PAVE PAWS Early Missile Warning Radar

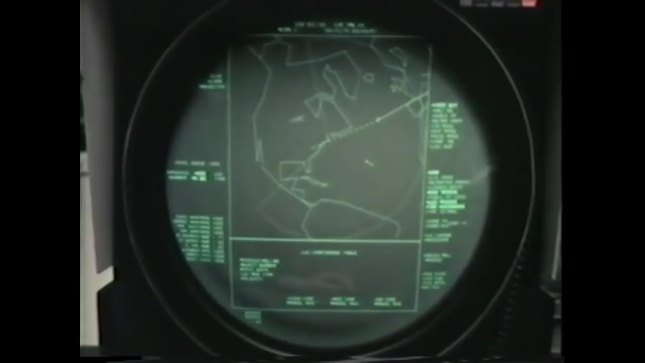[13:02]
The solid segment shows the distance traveled.
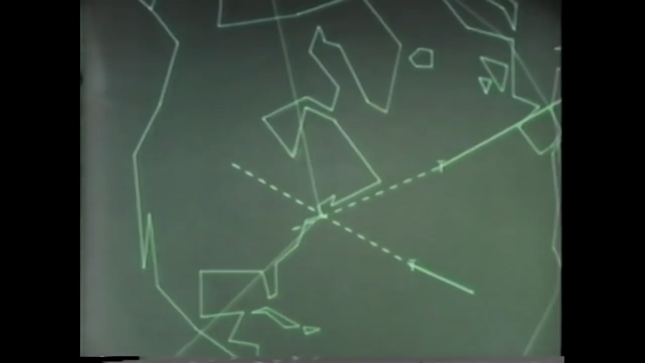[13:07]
The dashed segment indicates the distance to go. This information would be displayed and simultaneously transmitted to the concerned defense agencies.